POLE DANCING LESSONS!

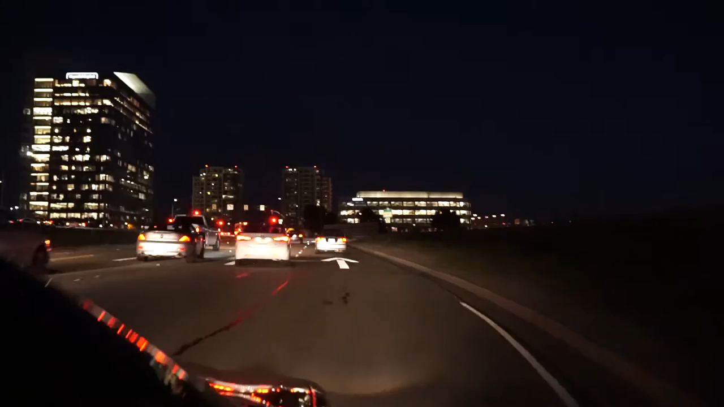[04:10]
We're here. That took a long time. LA traffic is no joke, huh?